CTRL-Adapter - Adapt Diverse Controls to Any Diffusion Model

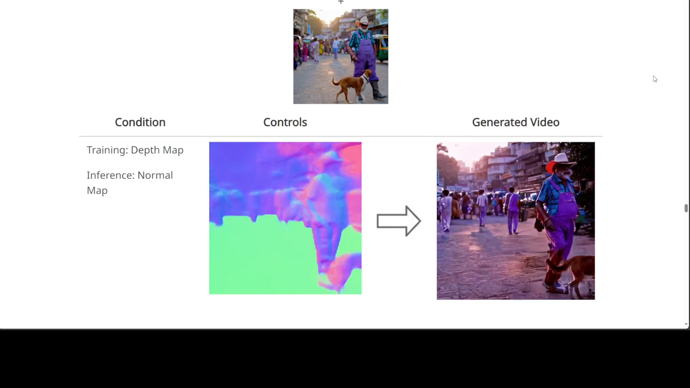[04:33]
Then similarly, there is a condition of training depth and inference is not a normal map. There you go. And similarly, when you look at this one,